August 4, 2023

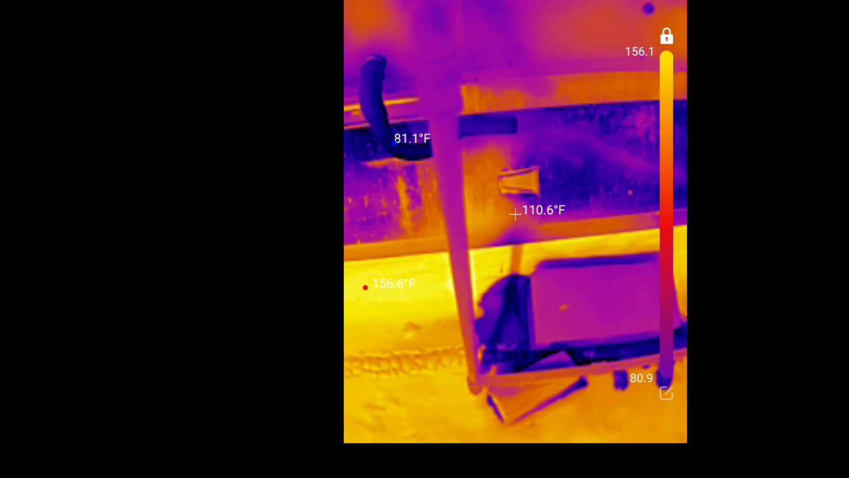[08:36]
On screen: spot 110.6°F
now this dark blue area that kind of looks like a shadow that's just condensate water dripping down
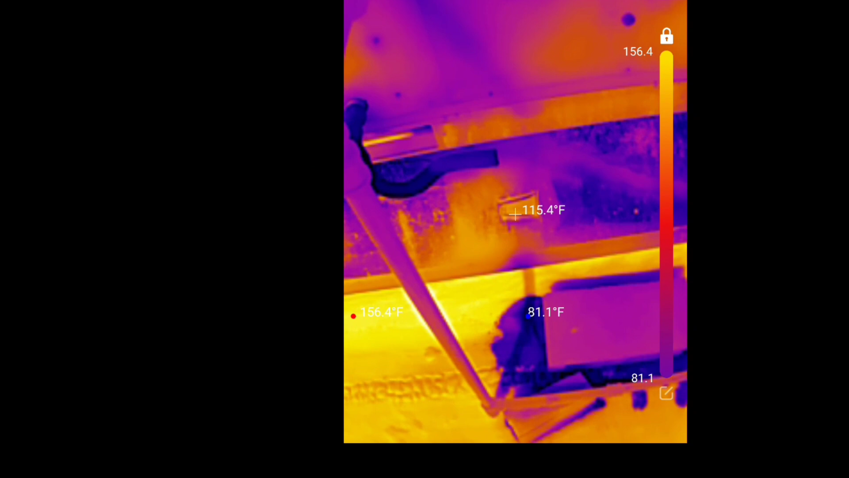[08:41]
On screen: spot 115.4°F, max 156.4°F, min 81.1°F
nice and cold
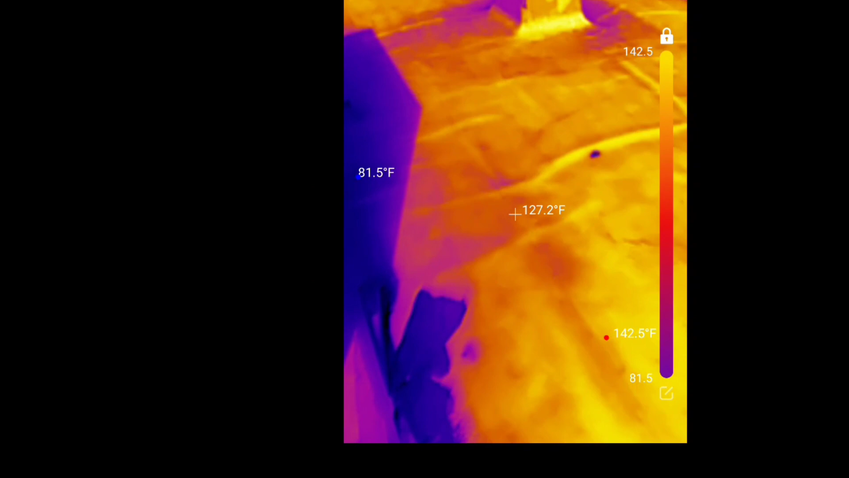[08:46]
On screen: spot 127.2°F, max 142.5°F, min 81.5°F
it's pretty cool i think you just walk right up to this thing and tell which circuit's running top or bottom